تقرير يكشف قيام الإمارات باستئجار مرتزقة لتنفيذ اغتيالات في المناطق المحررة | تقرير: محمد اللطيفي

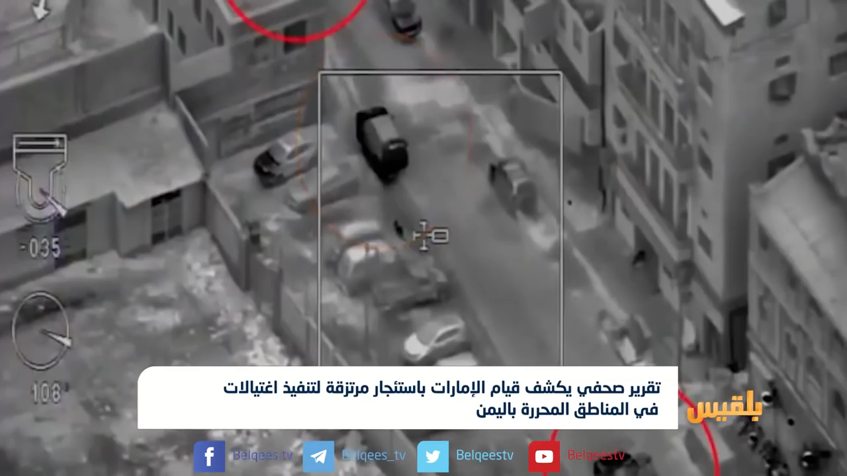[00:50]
أمن إسرائيلي اسمه جولان وثق بازفيد عملية فاشلة لاغتيال القيادي والنيابي الإصلاحي إنصاف مايو عبر محاولة تفجير
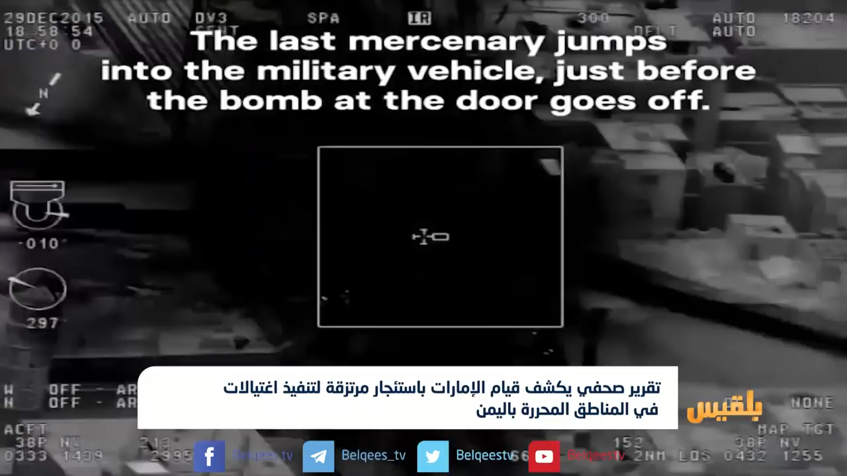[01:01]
مقر حزب الإصلاح في التاسع والعشرين من ديسمبر من العام الفين وخمسة عشر فشلت هذه العملية لكن المقاولة الإسرائيلي جولان اعترف
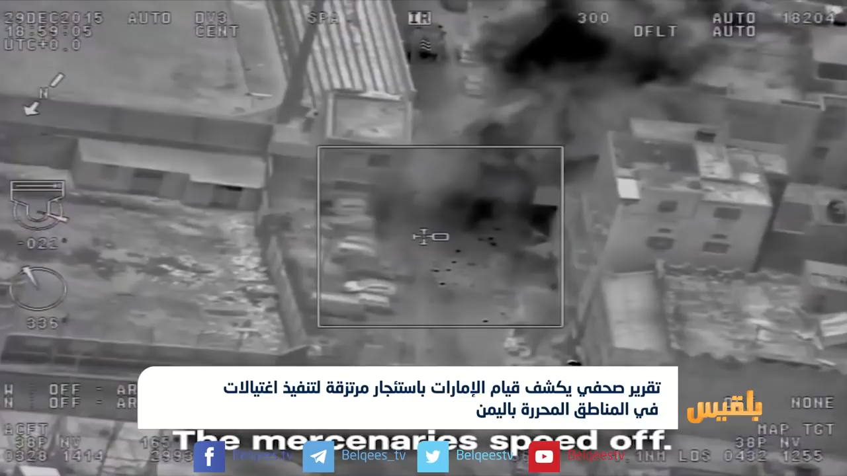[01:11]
لموقع بازفيد بارتكاب العديد من الاغتيالات في اليمن مما يوضح الكثير من الغموض حول عمليات الاغتيالات التي حدثت في عدن